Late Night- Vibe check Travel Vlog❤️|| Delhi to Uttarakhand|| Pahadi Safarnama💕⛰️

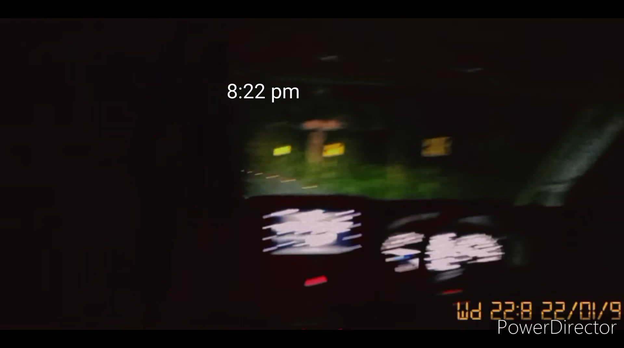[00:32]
बिल्कुल अंधेरा हो रहा है गाइस यहाँ पे वो जंगल फील्स